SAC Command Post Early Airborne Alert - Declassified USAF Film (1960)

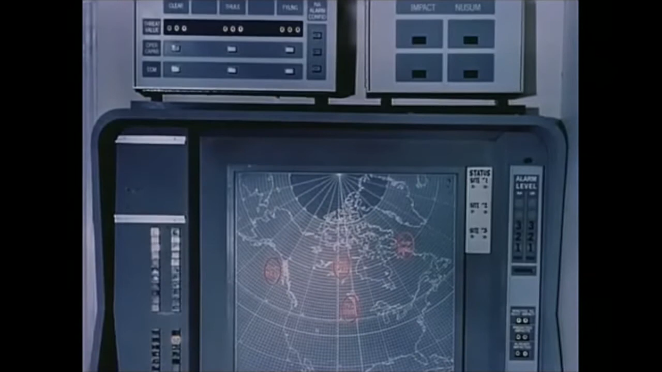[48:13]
This unit displays warning information supplied by North American Air Defense Command's Ballistic Missile Early Warning System, Bemuse.